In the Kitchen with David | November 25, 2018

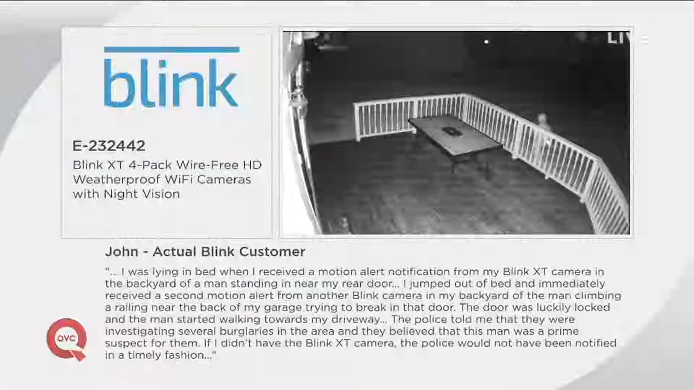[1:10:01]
SOMEBODY TRIED TO GO TO THE BACK DOOR AFTER THEY COULDN'T GET IN THE FRONT DOOR. THEN THEY TRIED TO GO TO THE SIDE DOOR. AND THE CRAZY PART ABOUT THIS, DAVID, WAS JOHN'S WIFE WAS DOWNSTAIRS WHEN THIS WAS HAPPENING. HE CALLED THE POLICE, THE POLICE GOT OUT THERE AND THEY WERE ACTUALLY ABLE TO MAKE AN ARREST FROM THE VIDEO THAT JOHN HAD. IT'S REALLY EXTRAORDINARY WHEN YOU BEGIN TO UNDERSTAND.
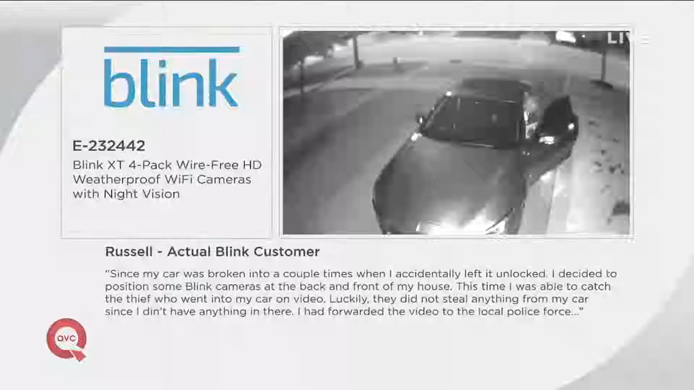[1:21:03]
AND HERE'S ACTUALLY REAL LIVE BLINK TESTIMONIAL FROM RUSSELL. RUSSELL KIND OF FELT LIKE SOMEBODY HAD BEEN BREAKING IN HIS CAR. HE KEPT NOTICING SMALL THINGS MISSING. SO WE GOT THE BLINK CAMERAS, SET THEM UP, AND SURE ENOUGH HE CAUGHT SOMEBODY BREAKING INTO HIS CAR ONE OF THE NIGHT AND WAS ABLE TO INSTANTLY EMAIL THAT OFF TO THE POLICE AND THEY WERE ABLE TO KIND OF TO GO OUT AND LOOK FOR THE GUYS. I MEAN, THAT'S THE THING. SO MANY TIMES WE JUST DON'T KNOW WHAT'S HAPPENING IN AND AROUND OUR HOME BECAUSE WE JUST DON'T HAVE THE EYES AND EARS THERE IN THE MIDDLE OF THE NIGHT WHEN YOU'RE AWAY, WHEN YOU'RE TRAVELING. NOW YOU KNOW WHAT'S HAPPENING AT ALL TIMES AND YOU JUST HAVE THAT TOTAL COMPREHENSIVE PIECE OF MIND. AND I'LL TELL YOU, WE JUST GOT INCREDIBLY BUSY.
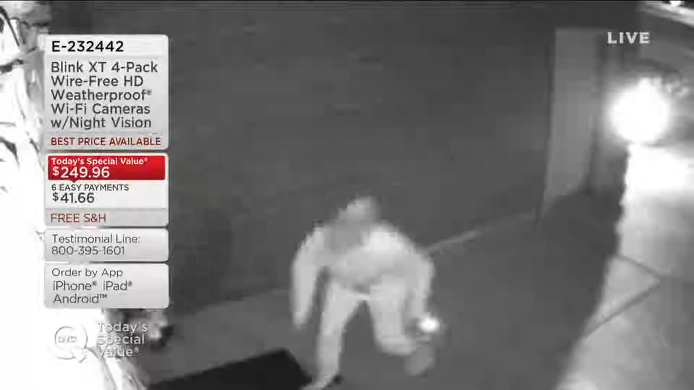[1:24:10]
BUT LOOK AT THIS, ISN'T THIS CRAZY? IT REALLY IS. SO YEAH, PACKAGES, EVERYTHING, SO THIS IS ACTUALLY A TESTIMONIAL FROM SHANNON.